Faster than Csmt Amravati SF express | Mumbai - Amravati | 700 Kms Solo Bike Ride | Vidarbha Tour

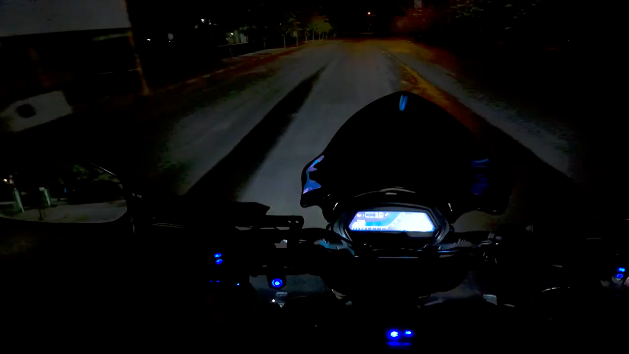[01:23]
जाने का प्लाइन बन गया था लेकिन एंड डाइम पे कैंसल हुआ मेरा और मेरे फैमिली का लेकिन खल रात को साड़े ग्यारा वजे यह डिसाइड हुआ कि मैं गाव जाने वाला हूँ बहुत दिनों से जो मेरे दिमाग में यह सब प्लान चल रहा था यूट्यूब को ले
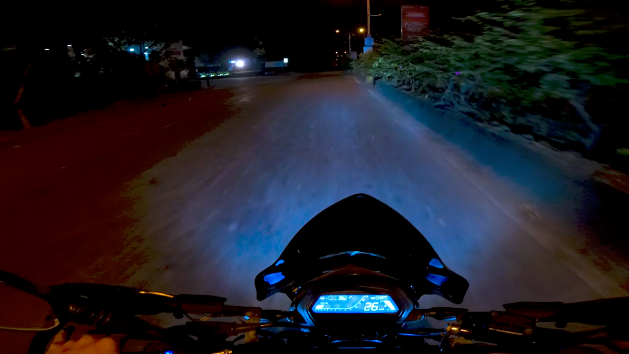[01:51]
बात को साड़े 11 बजे यह डिसाइड हुआ कि मैं जाओंगा बाइक से और मैं निकल चुका हूँ देड़ बजे तक मेरा पैकिंग चलता रहा सब कुछ सेट करके रख दिया अभी मैंने सिफ इस राइड में टॉप बॉक्स करी कर रहा हूँ सैडल बैक्स का मैंने सोचा था लेकिन फिर बाद में कैंसल कर दिया क्यूंकि दो-तिन दिन की राइड है तो फिर मतलब नहीं है कुछ इतना सारा लेके जाने को आशा करता हो कि everything goes well यह राइड अच्छी हो smooth हो और
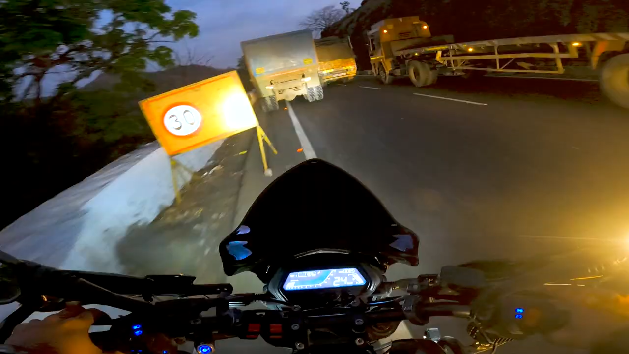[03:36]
ट्राफिक लगा है कुछ हुआ का
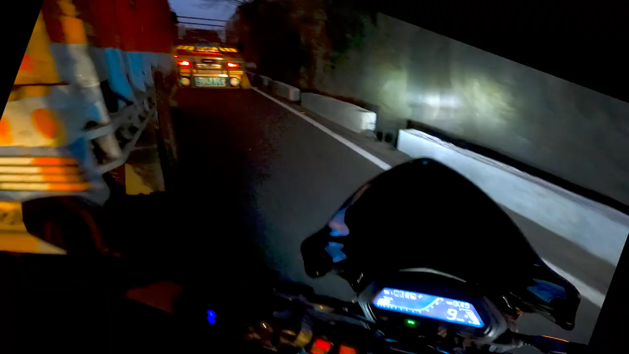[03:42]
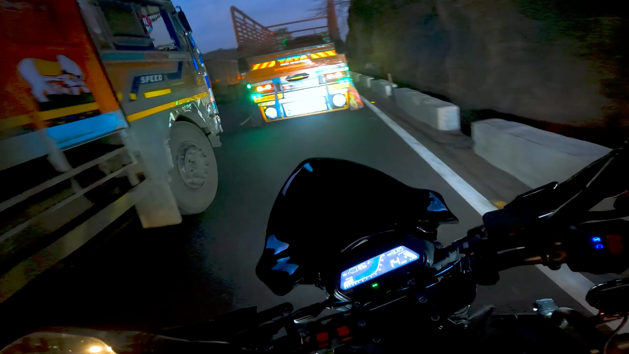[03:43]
कि क्या हुआ अर्या यह मश्रा गल्ती कर दी थी मैंने मश्रीब रखा इसने थैंक यू अच्छा इदर
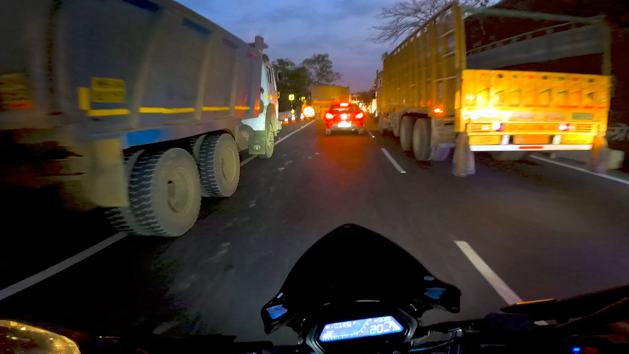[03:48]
काम चल रहा है ओके इतना बड़ा बड़ा ट्रक के लिए रखा रहता है यह